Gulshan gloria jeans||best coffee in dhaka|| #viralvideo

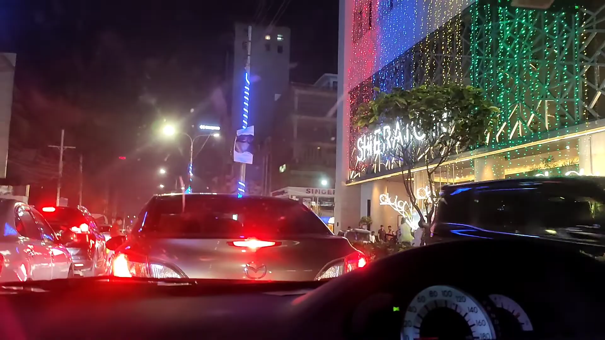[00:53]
तो पुरोटा धाका शहरी गुलिशान परजन्त आस्ते-श्ते देखलाम। खुबी सुषद जितो हाबे साजान। जिटा किना आगेर व्लब गुलाते देखिये ची। जिशारा रमजानी एबार मासाल्ल अनेक शुंदर परे साजी हैच्छे।
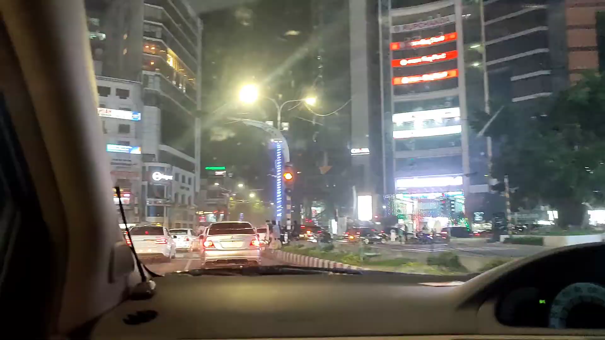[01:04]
तबे धाका चतोटा फाका मोने कोरे छिलाम ठीक ततोटाओना। आस्टे धाका शहर कखनोई पुरोपुरी फाका हबे एटा कलपना करम अतोना।
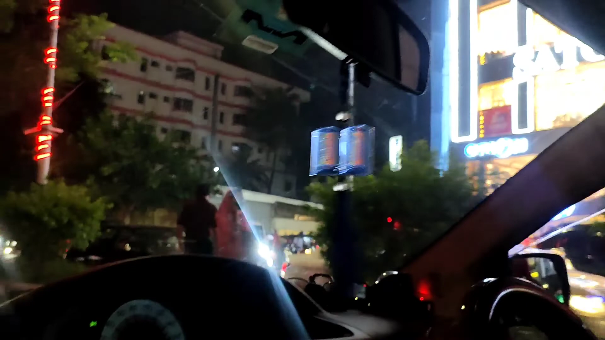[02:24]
आज दे� देखी जे, रात होये गिये छे प्राय दस्टर उपोर,
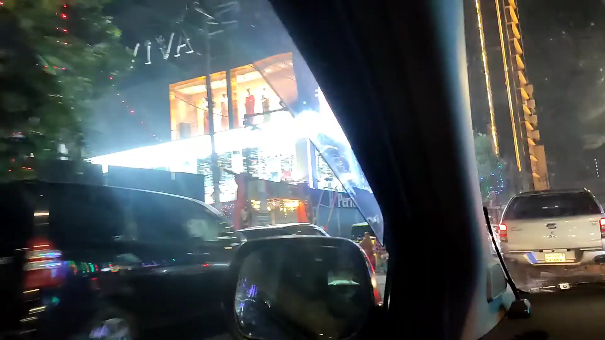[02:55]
तो फाइनाली ग्लोरिया जेन्स से चोले शेची,